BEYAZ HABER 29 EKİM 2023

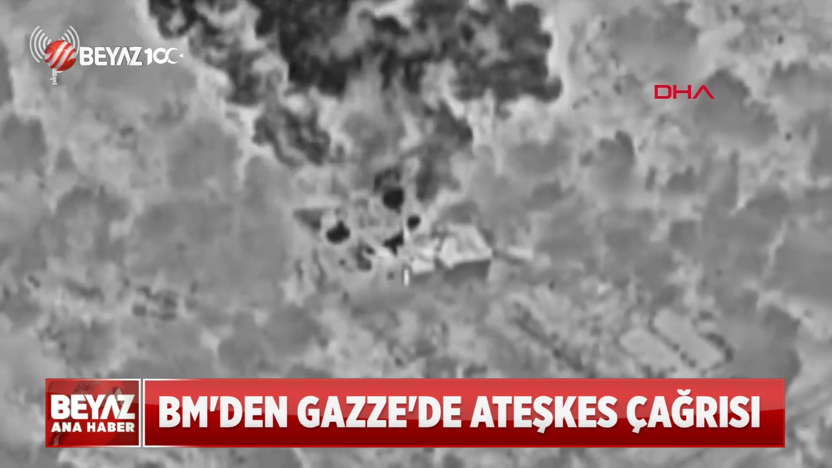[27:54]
saatte Hamas'a ait 450'den fazla askeri hedefi bombaladı. O saldırılar sırasında sivil bir binada hedef alındı.
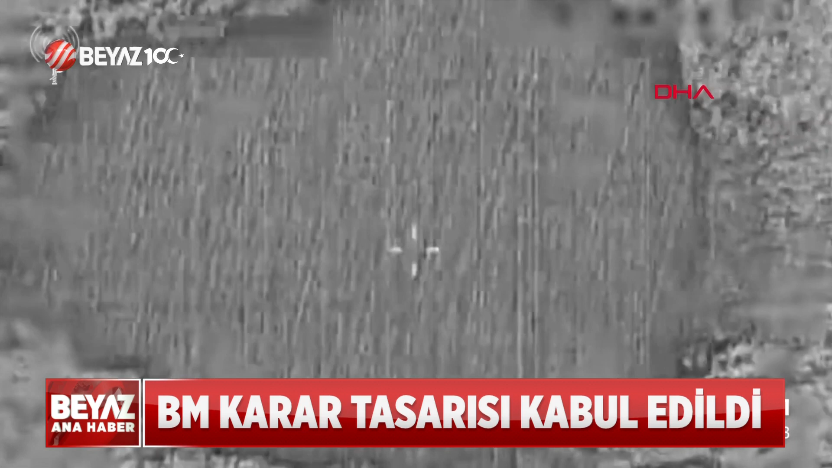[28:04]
Bombaların enkaza çevirdiği binada tam 13 sivilin hayatını kaybettiği açıklandı.